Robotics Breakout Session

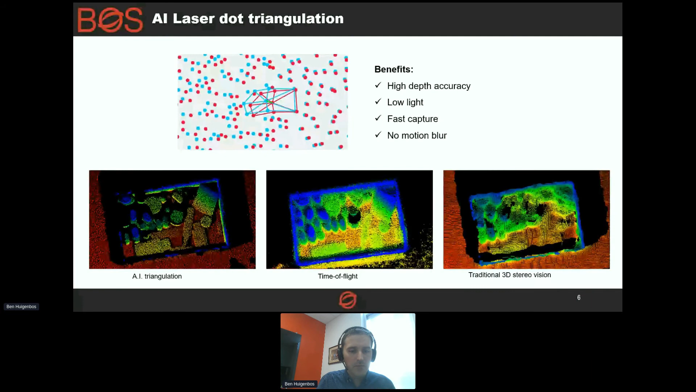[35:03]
So this may seem insignificant, but it allows for high accuracy, high speed, and less failures in processing. You get very stable image capture. So these are some of the things that are being used in robotics. And this is from a company called Real Time Robotics, a very, very interesting thing that they're doing.